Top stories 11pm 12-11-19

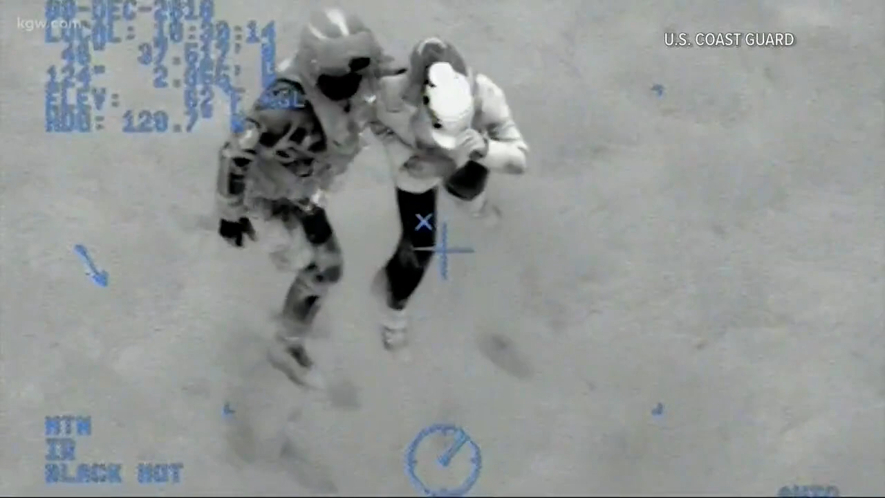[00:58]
Now at 11, stranded amid the rising tide on a Washington beach, hikers wave for help.
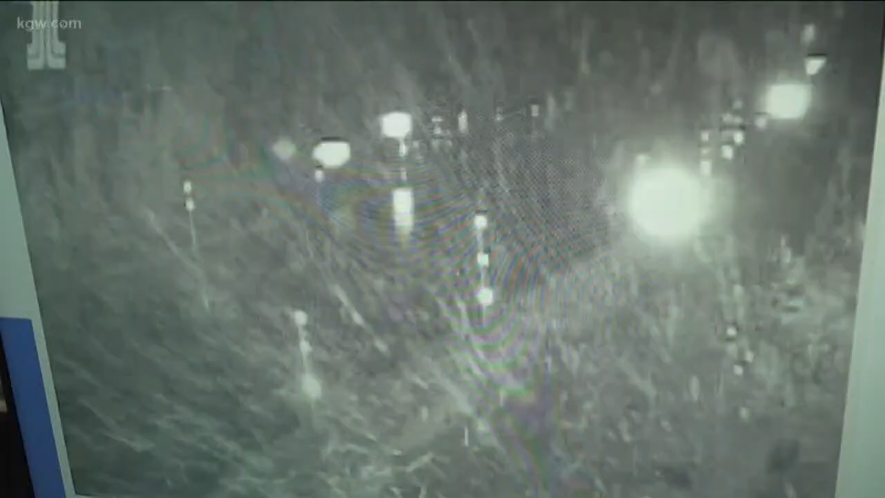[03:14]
So the Cascades are about to get hammered with snow. Matt Zofino has got a look at the past conditions right now and a look ahead, Matt. Yeah, Dan, this is Santiyan Pass.
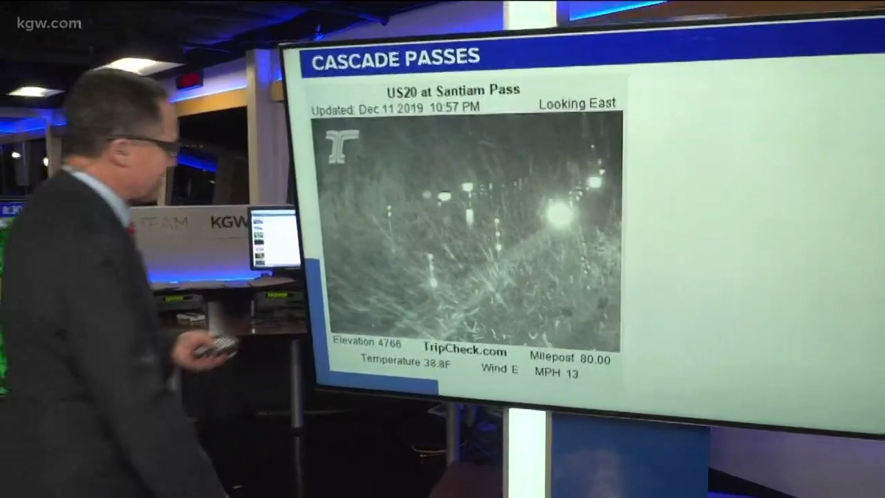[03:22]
You can see the snow is flying there. It's lightened up a little bit on Mount Hood at the moment, but down at Willamette Pass, snow coming down pretty hard as well.
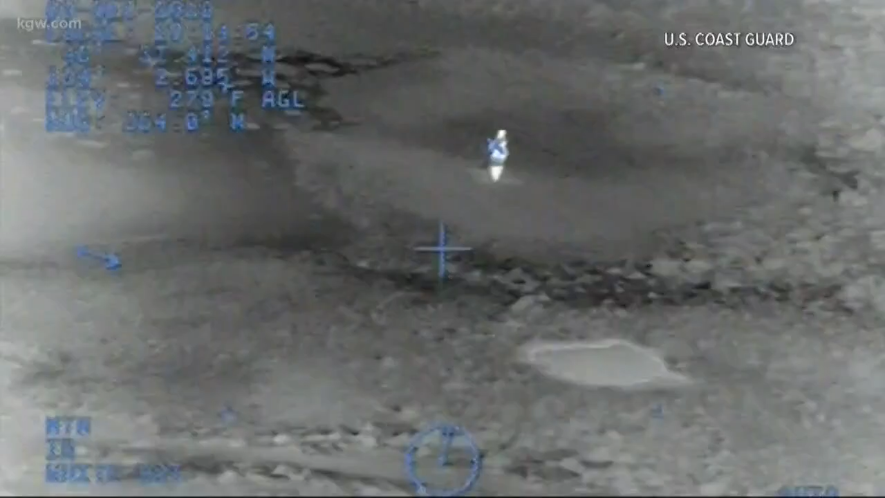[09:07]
The Coast Guard came to the rescue of two hikers stranded on Washington Beach.
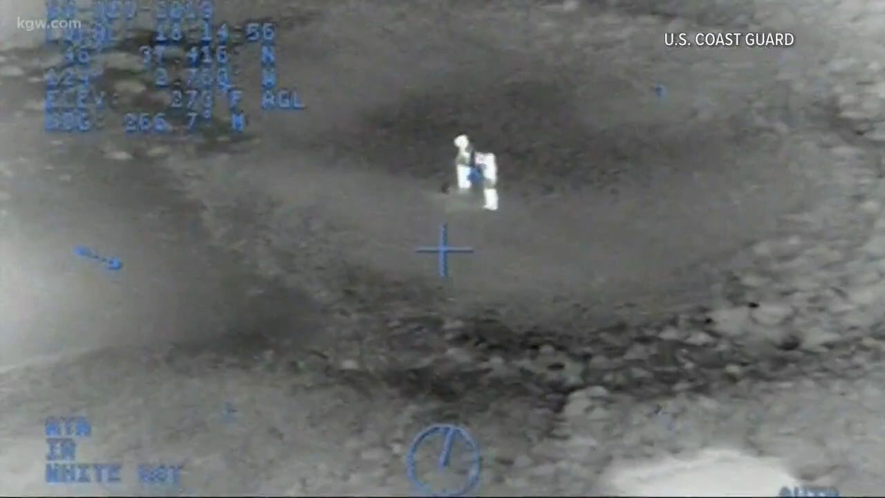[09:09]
You see the infrared camera here shows those two figures on the ground waving for help.
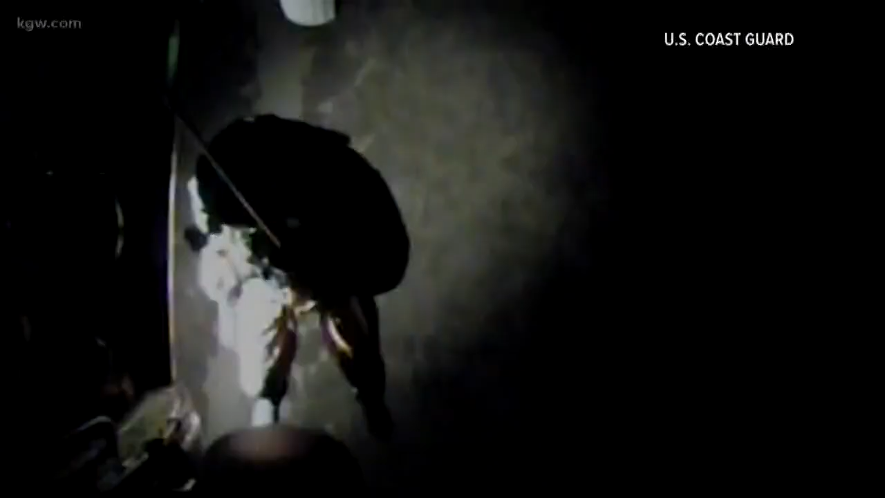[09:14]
They were stranded in Lenbetter State Park.
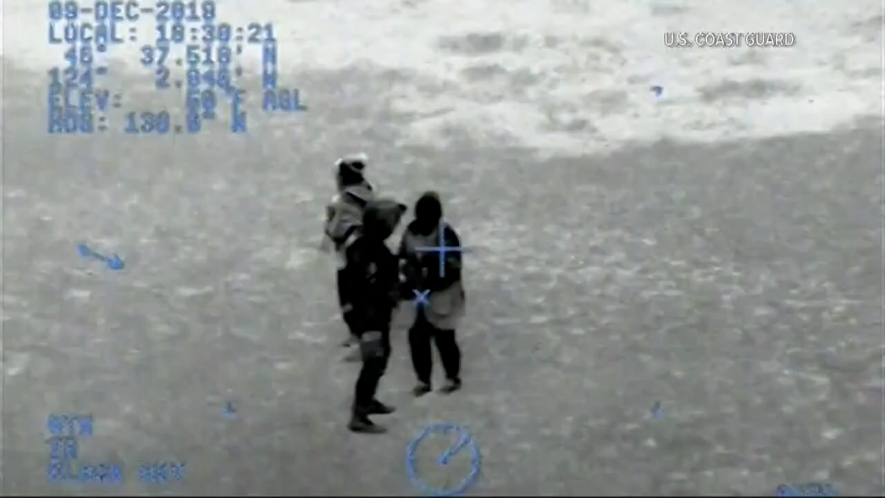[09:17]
That's on the Long Beach Peninsula. The tide had started to come around them and trap them, basically.
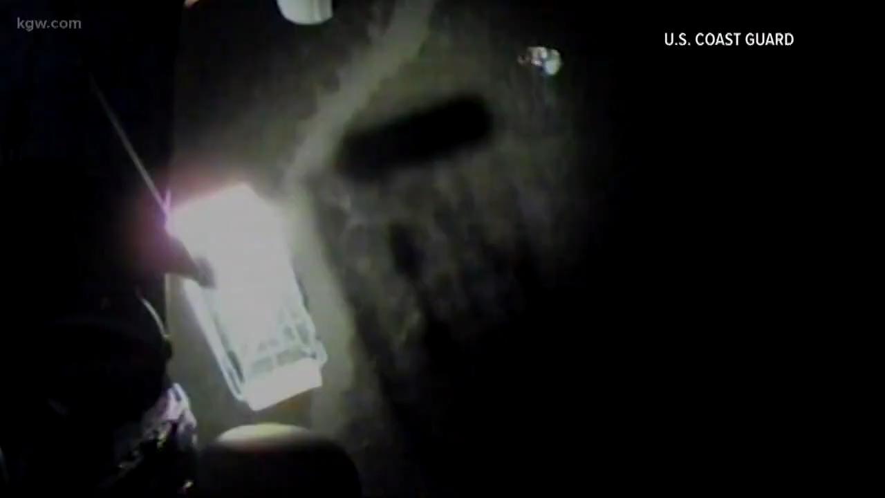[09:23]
They were surrounded by water.
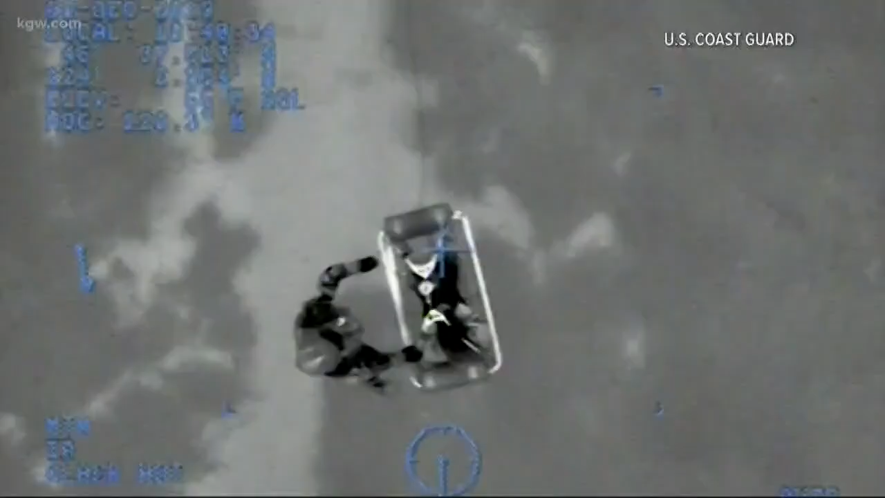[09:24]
The Coast Guard dropped down to hoist them up.
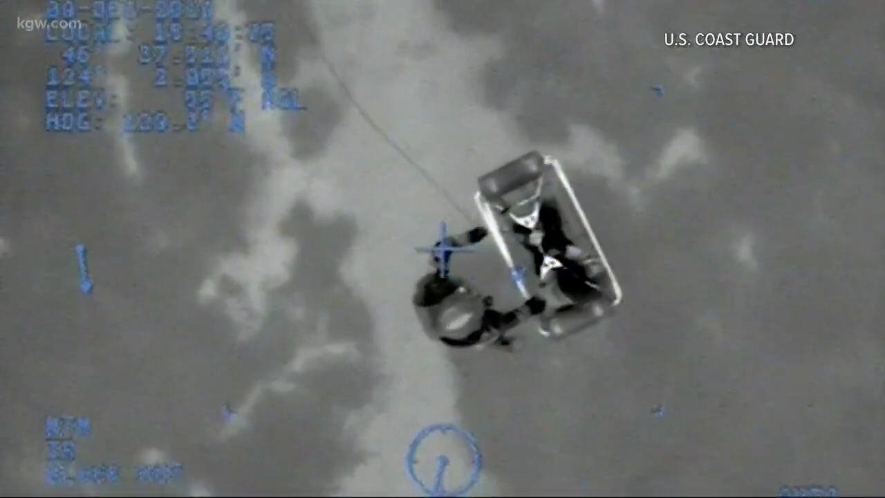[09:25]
The hikers were taken away in a chopper in a basket.
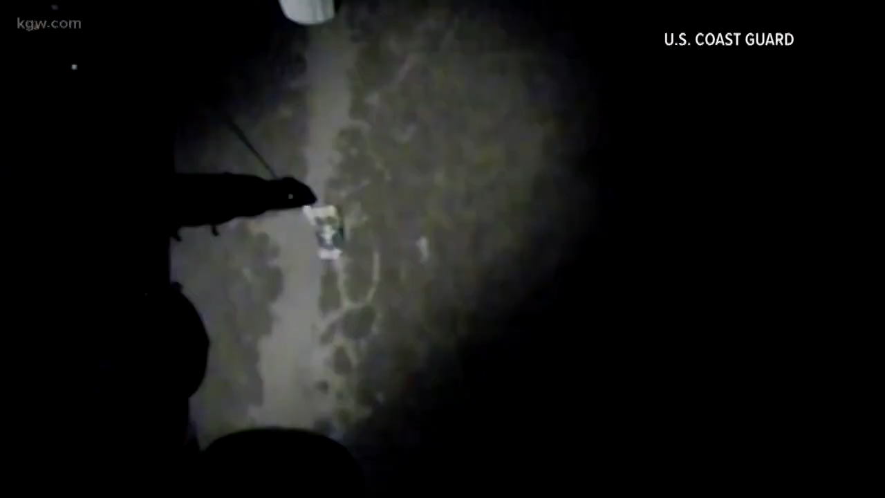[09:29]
It's a reminder to check the tide tables before you head out onto the beach.